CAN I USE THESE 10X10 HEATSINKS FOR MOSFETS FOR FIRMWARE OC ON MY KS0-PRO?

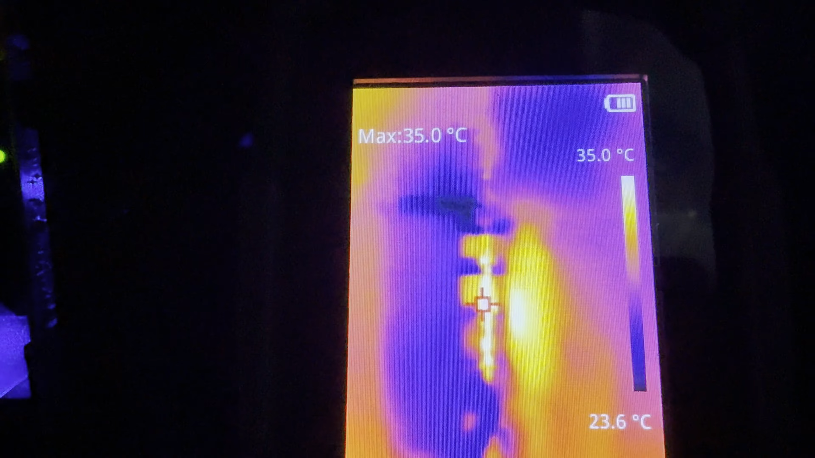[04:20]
On screen: max 35.0°C, scale top 35.0°C, scale bottom 23.6°C
They're looking pretty cool right now.
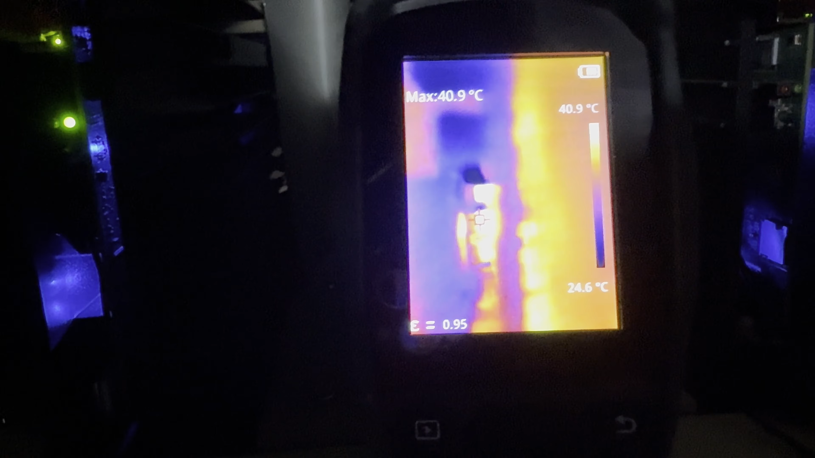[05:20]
On screen: max 40.9°C, scale top 40.9°C, scale bottom 24.6°C
Yeah, 13 is our smallest, they say, we should have right there.